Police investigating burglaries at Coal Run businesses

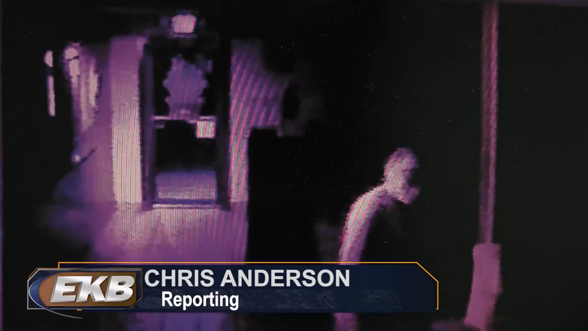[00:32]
did manage to get into Mi San Felipe, and they stole several items. The video that we received, I think we were able to determine it was about 4.15 in the morning.
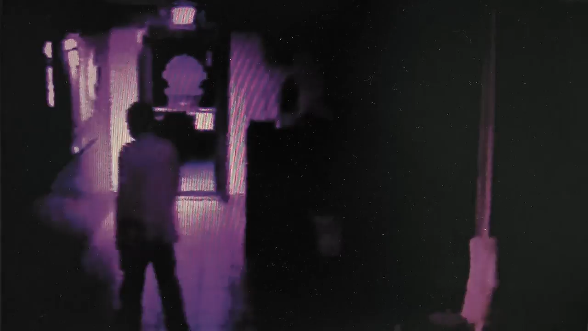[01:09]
They turned all the cameras up. There were several cameras in there and turned them all up.